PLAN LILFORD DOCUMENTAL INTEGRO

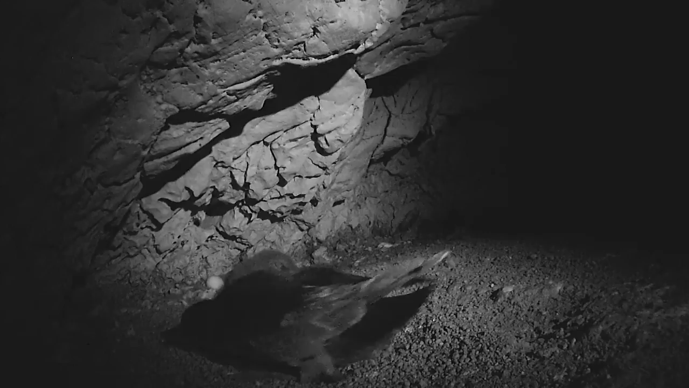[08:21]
Després d'una incubació d'uns 50 dies, el creixement del poll és molt llarg. Han de passar 70 dies més fins que,
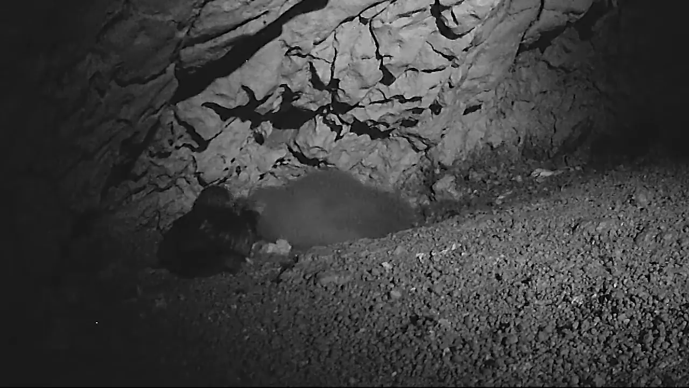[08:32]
a principis de l'estiu, els joves comencin a sortir del niu per muscular les ales.
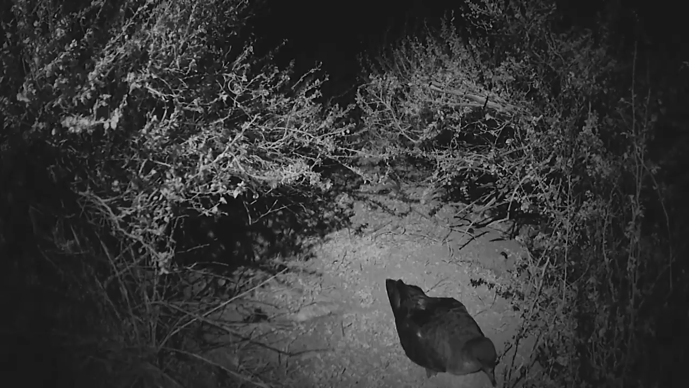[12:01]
Ho fa per atendre el seu únic poll. L'alimenta amb una papilla regurgitada molt rica en greixos.